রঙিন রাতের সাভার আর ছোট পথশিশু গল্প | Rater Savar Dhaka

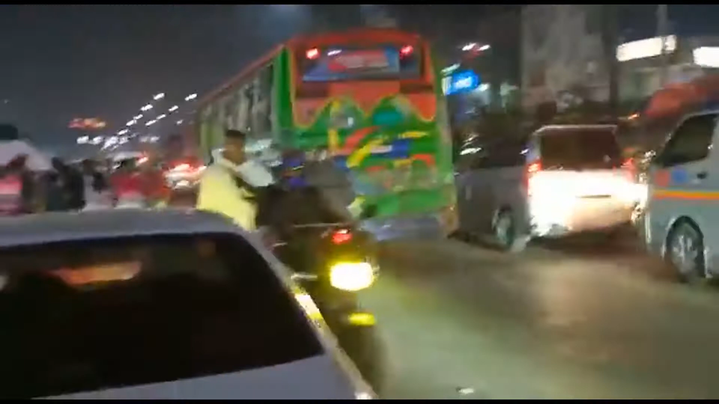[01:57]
সাভারে আমরা এখন দেখতে পাচ্ছি আমাদের সামনে যে মলটি, এটা হচ্ছে মডার্ন প্লাজা।